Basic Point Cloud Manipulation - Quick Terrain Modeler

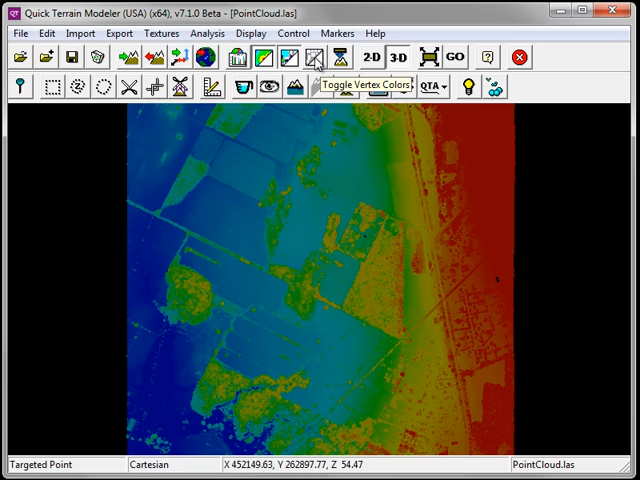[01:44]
Particularly if you're displaying intensity information, you may find it useful to adjust the lighting conditions. Simply click on the Set Lighting button. And adjust either the Ambient or the Direct Intensity. Although QuickTrain Modeler offers some custom settings specific to the location, date, and time, generally this information is not applicable for lighting conditions for the point cloud.
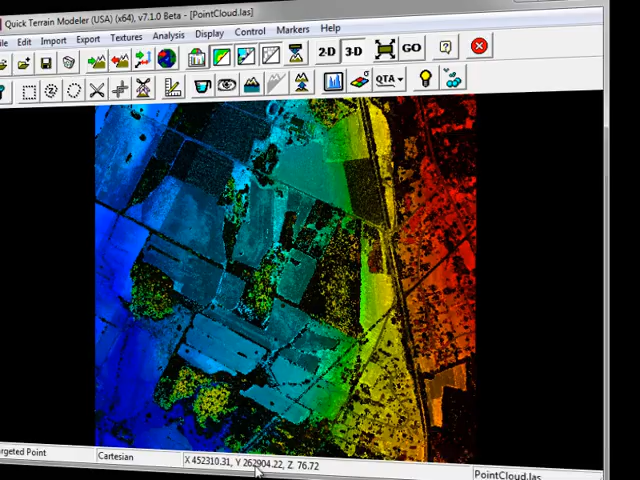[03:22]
To zoom in, simply scroll your mouse wheel towards you.
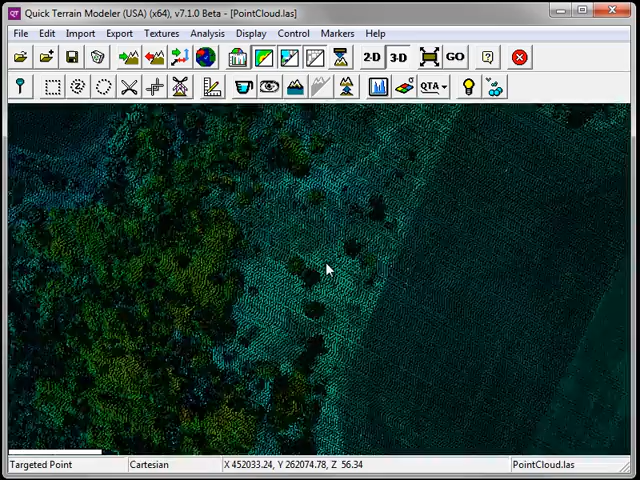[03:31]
To zoom out, scroll the mouse wheel away from you. To tilt, hold down the left mouse button and push the mouse either forward or backwards. To rotate the model, hold down the left mouse button and slide your mouse to the left or to the right.
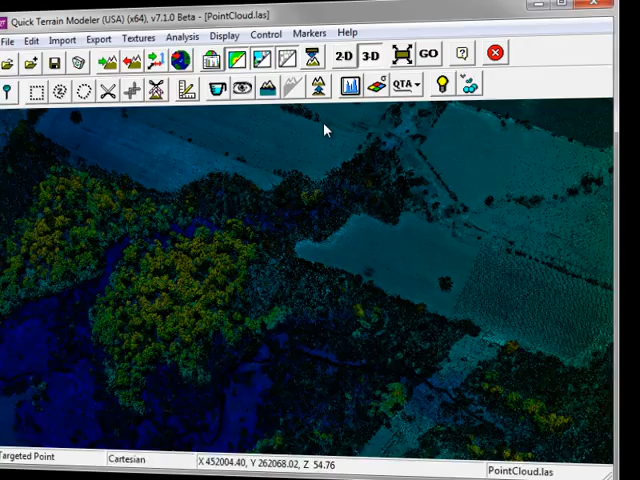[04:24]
When zooming into your model, you may find it desirable to adjust the size of the points.
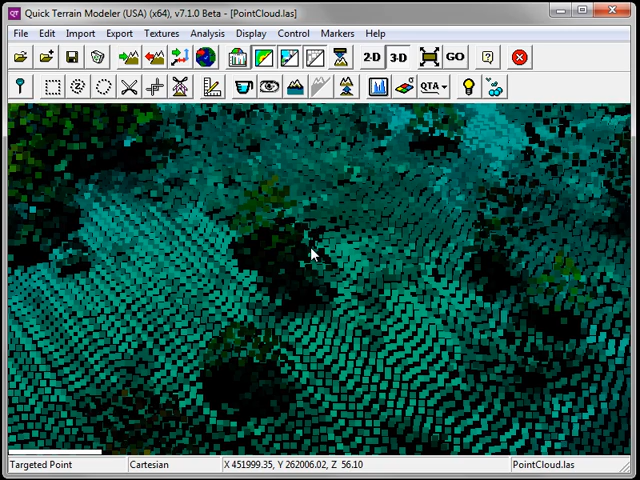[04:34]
To do so, click on the point size options button and use the slider bar to obtain the appropriate point size.
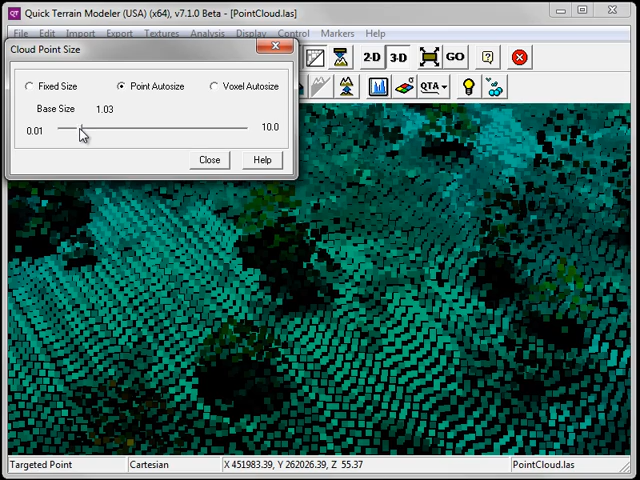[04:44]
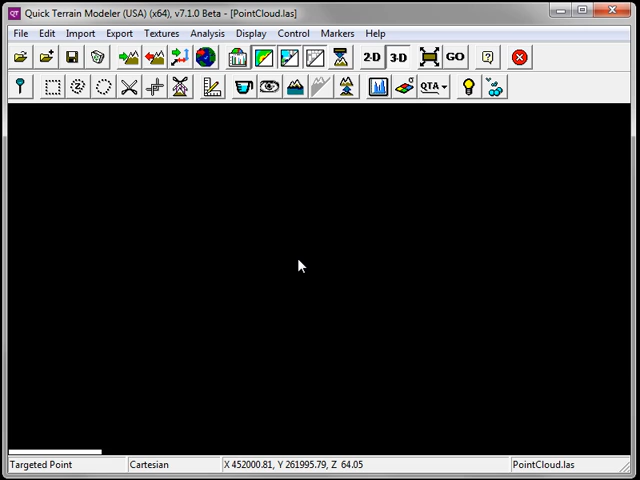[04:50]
It is possible to become disoriented in the point cloud. If that happens, simply click on the reset view button.
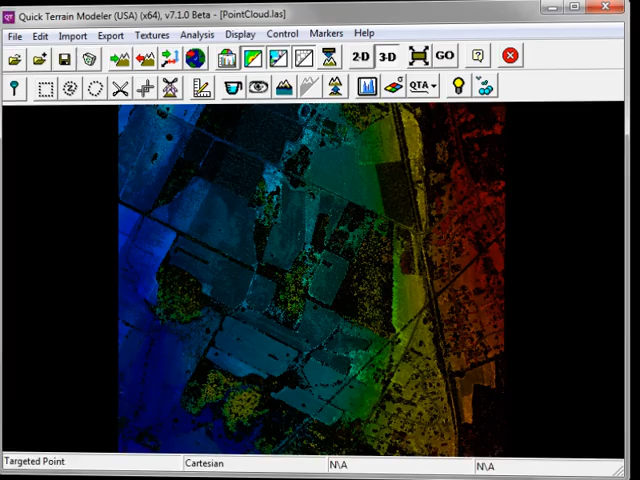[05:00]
Under the display menu, we have options to display axes, the compass, and also the legend.
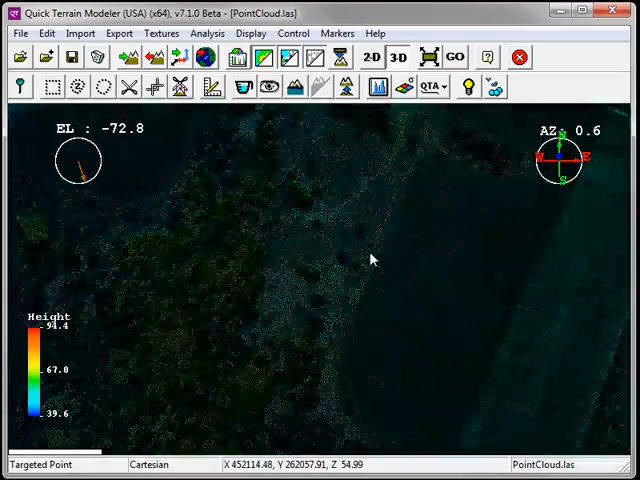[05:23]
As I scroll my cursor across the QT Modeler viewer,
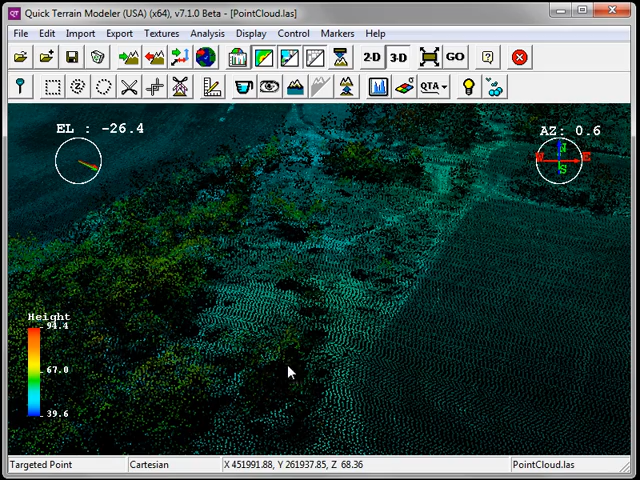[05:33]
you'll notice that the X, Y, and Z coordinate information is displayed on the bottom of the viewer.
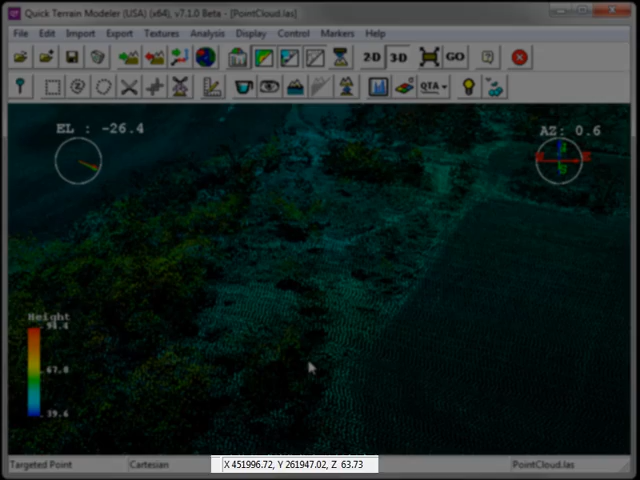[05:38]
Even though I have a point cloud displayed, QT Modeler will allow me to load additional models such as raster surface models.
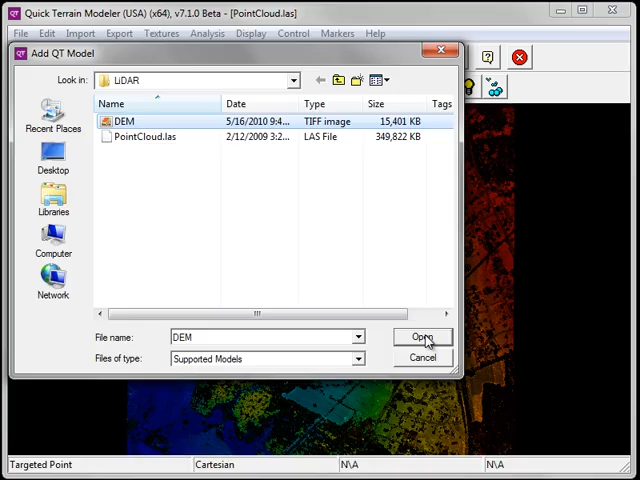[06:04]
Simply go to the file menu and choose add models. In this instance, I'm going to load a digital elevation model that's in a raster tiff format. I can toggle between the two models by going to the display menu,
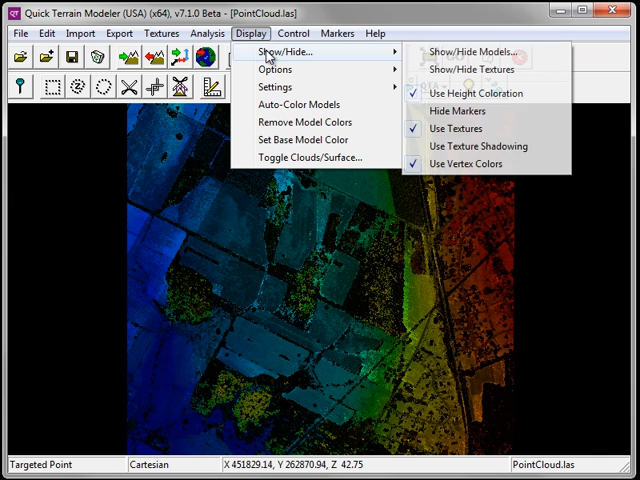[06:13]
going to show hide, and choosing show hide models. Clicking on the model name will display only that model. By holding down the shift button, I can choose to display more than one model at a given time.
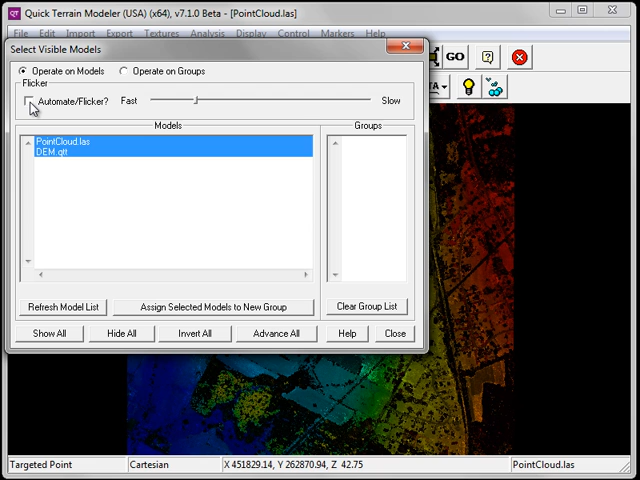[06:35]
I can also flicker between the models by clicking the check box for automate flicker.
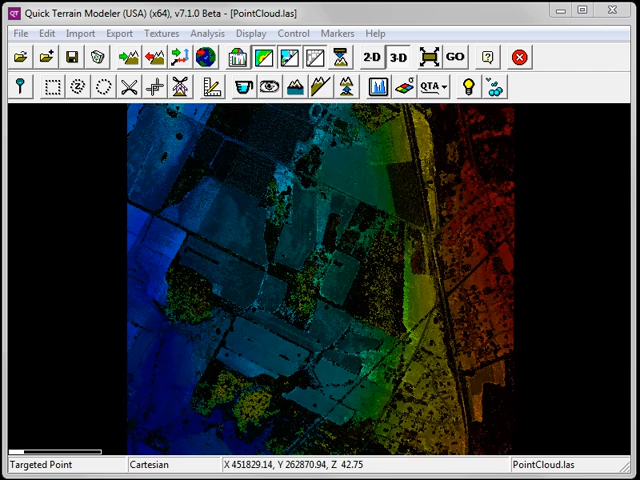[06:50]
To remove a model, simply go to the file menu and choose remove models.
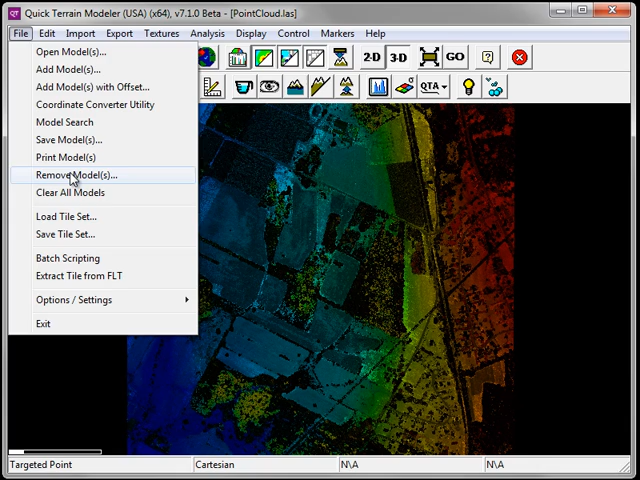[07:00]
Select the model you wish to remove and click apply.
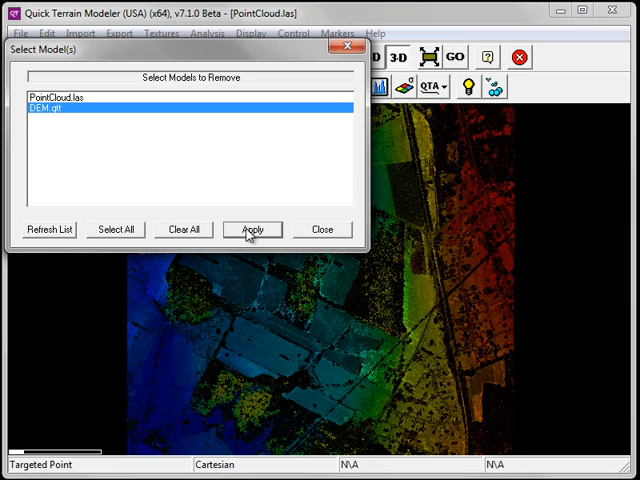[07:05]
Individual point attributes can be queried by holding down the shift key. This will cause a small red dot to appear by the cursor.
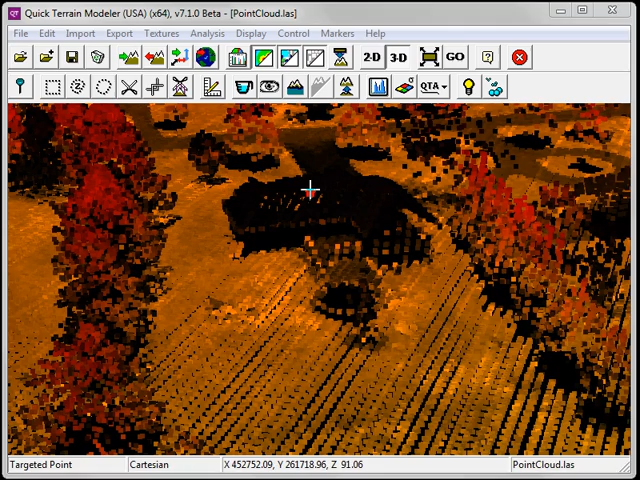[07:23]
Simply click on the point of interest and the point query attributes window is displayed.